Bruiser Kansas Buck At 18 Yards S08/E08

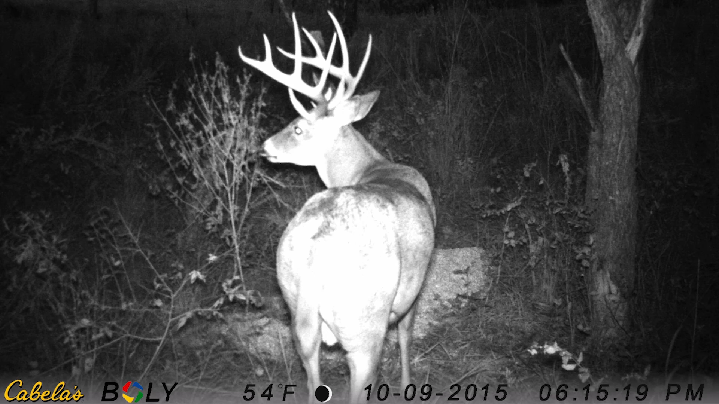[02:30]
We've got Chewy, he's back. And that heavy, crabby buck. Crabby. He's a cool looking and then we've also got a buck that we're calling Surpass a lot. Tell us, why do you think we should take him this year? Yeah, so there's a 3-year-old 8-point that came by my stand almost every sit.